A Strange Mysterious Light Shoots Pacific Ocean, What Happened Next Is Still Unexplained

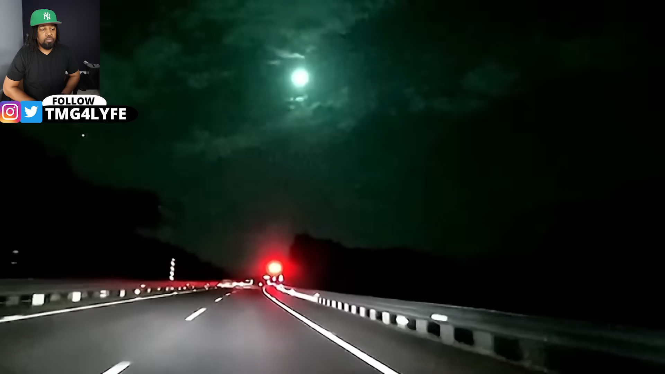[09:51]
back in June 2023. Dash cameras of cars driving on a highway in China at night captured a mysterious green object flash by the sky. The strange thing illuminated the sky, leaving everyone who witnessed it shocked. Different cameras from different angles provided multiple views of the thing. Locals thought it might be an alien-related object, but then authorities uncovered what it was, and it was indeed an object from out of this world.